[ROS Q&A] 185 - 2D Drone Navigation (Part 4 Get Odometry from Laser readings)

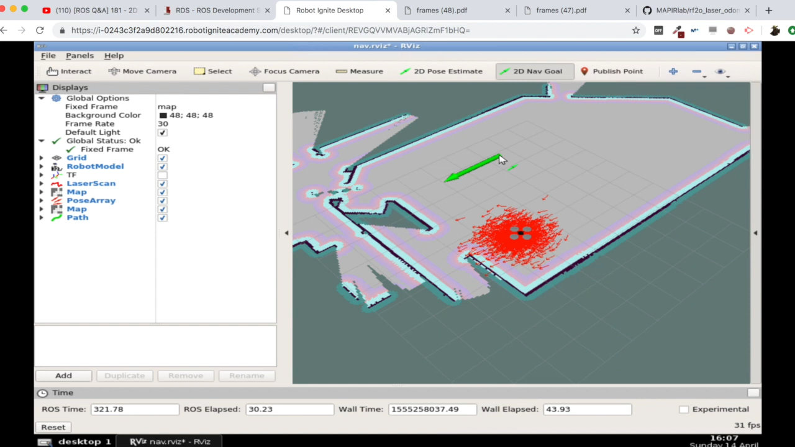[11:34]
Let's say for instance here. The path is properly generated.
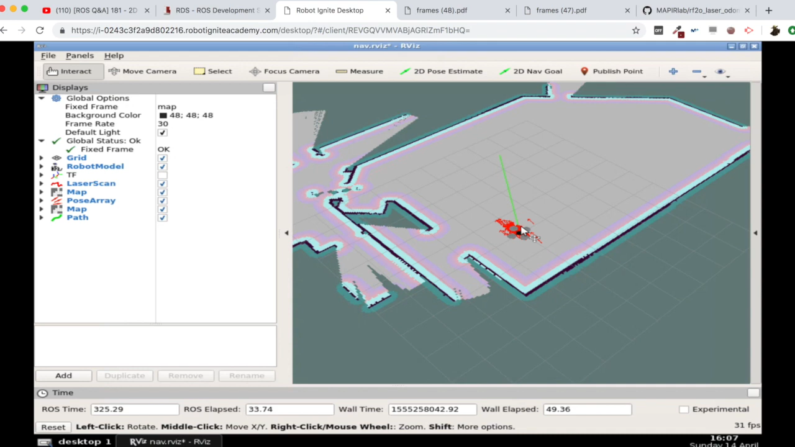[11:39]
As you can see, localization is getting better and better. And our robot is directly going to its goal.